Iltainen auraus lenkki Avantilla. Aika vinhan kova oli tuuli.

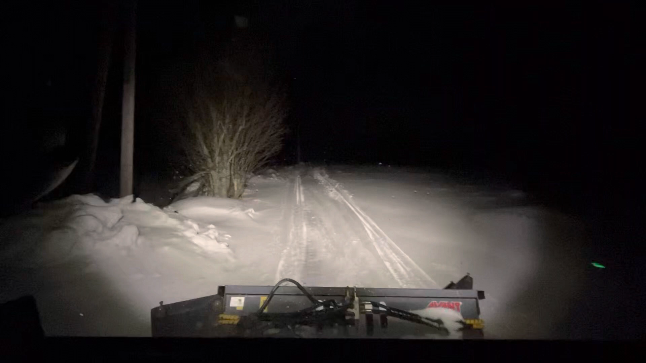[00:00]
paska lunta, toivoton haaste pikku avanti. Katsotaan mitä siitä tulee.